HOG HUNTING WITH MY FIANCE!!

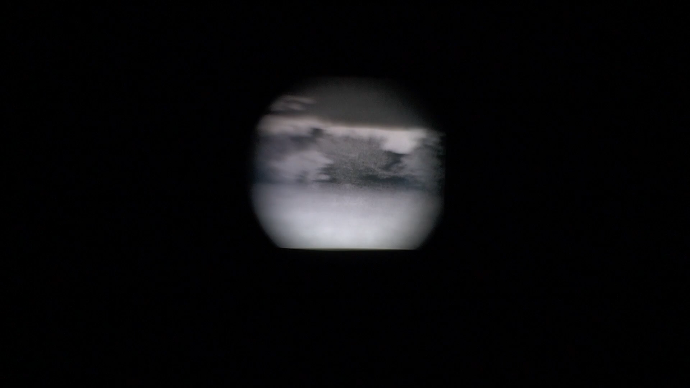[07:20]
horizon Or even in between the horizon And here is about 100 yards Way out there That tree line that we're looking at right now Is like a good 250-300 yards And
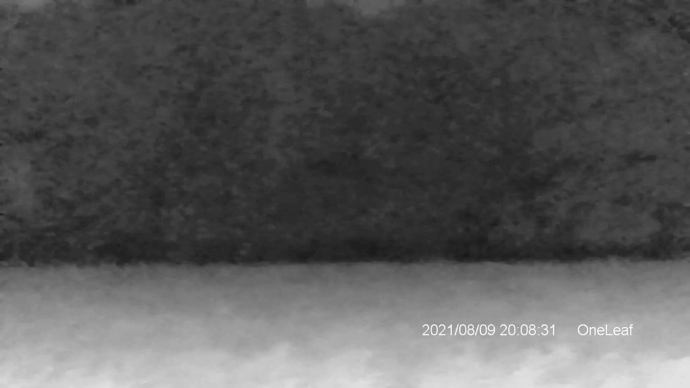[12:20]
It's hard for me to get this thing super focused without my big infrared light. But anything to be able to see it.
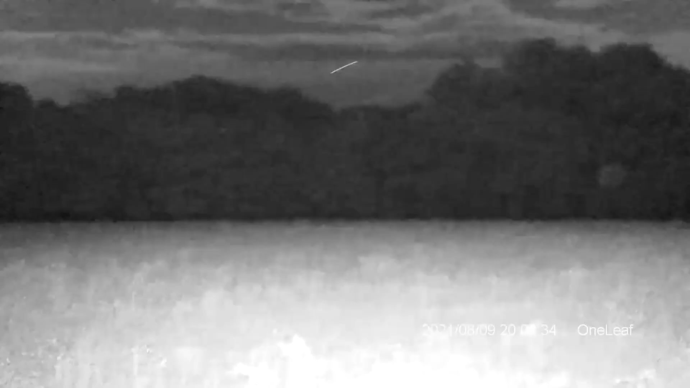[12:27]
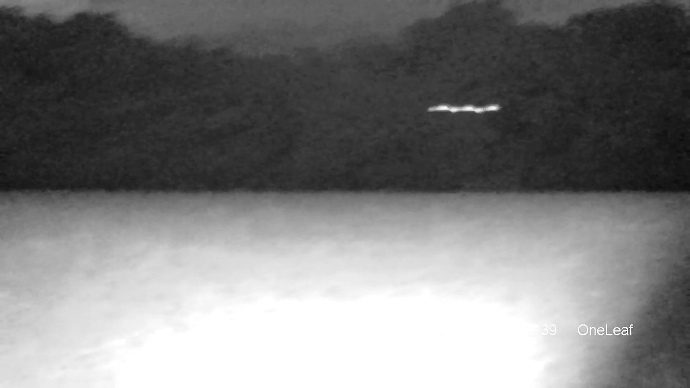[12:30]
Anything within 200 yards easily, and with the big infrared light you'd really be able to see a long stinking ways.
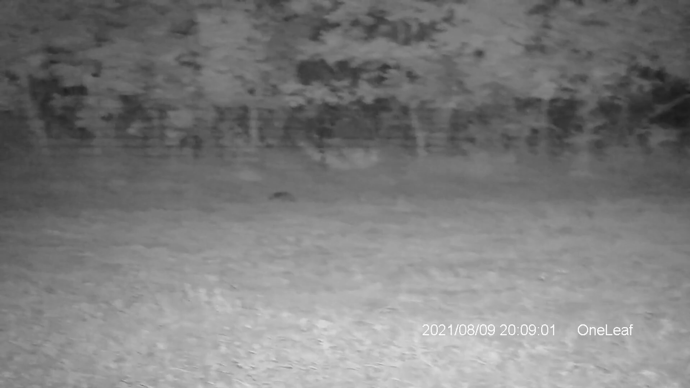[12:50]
There's a raccoon, or an armadillo. You see it? Yeah. That's funny. I would have never, he just jumped. I would have never known that he was there.
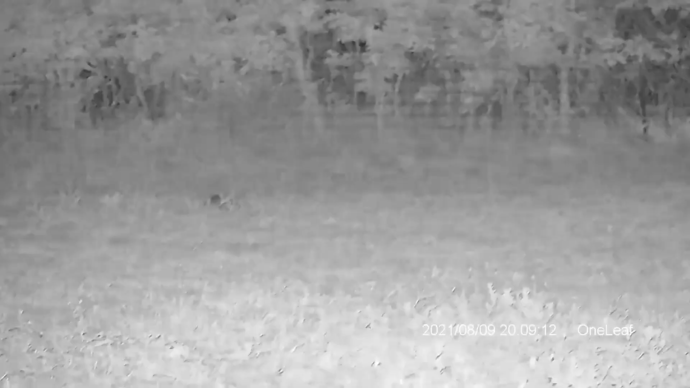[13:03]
I've not been using this thing to focus in on an object. Like an animal. It's a good 7,500 yards away, but I'm zoomed in really close.
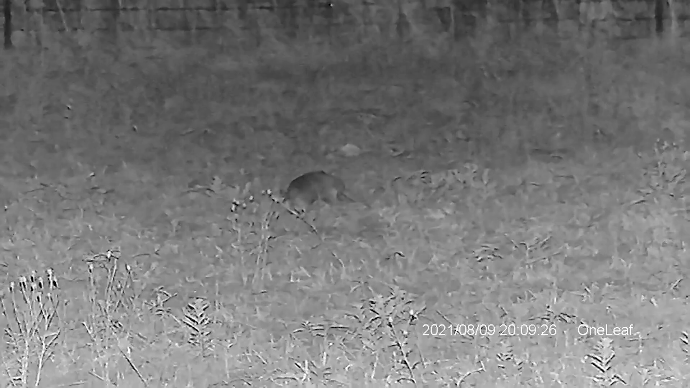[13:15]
That's really cool.
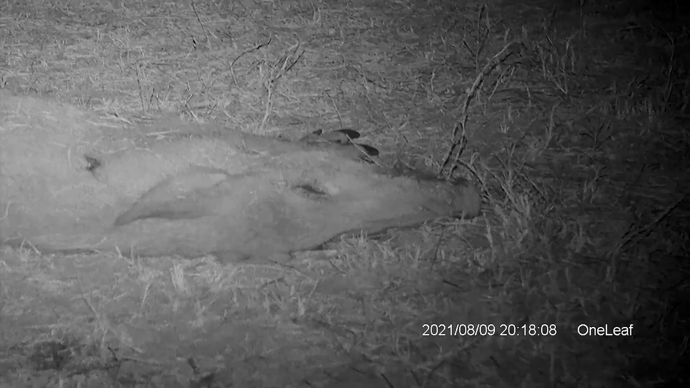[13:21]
Here's an up close look at our pig.
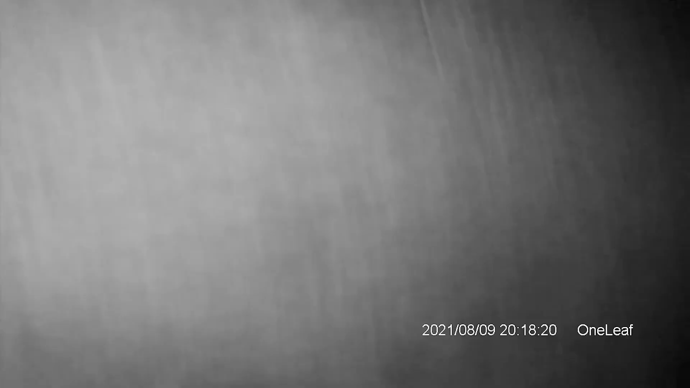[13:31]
It looks cool. It's so clear. I'm really amazed.
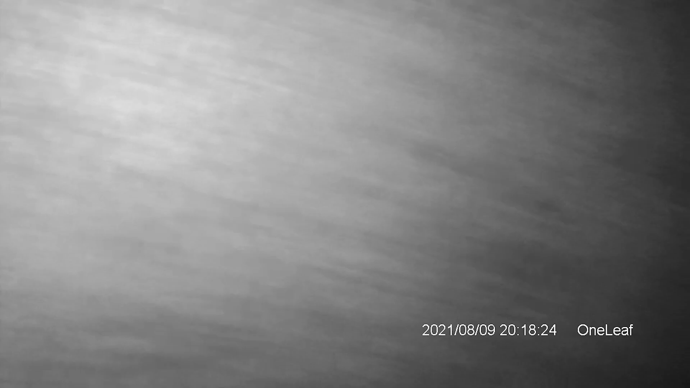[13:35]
I can't wait to stick this on your scope. We're going to put it on your scope.
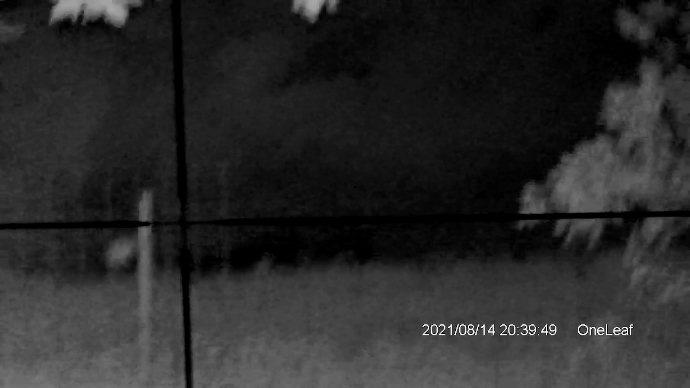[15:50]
Bigger infrared. We'd be able to see out there very, very well. There's a bow target.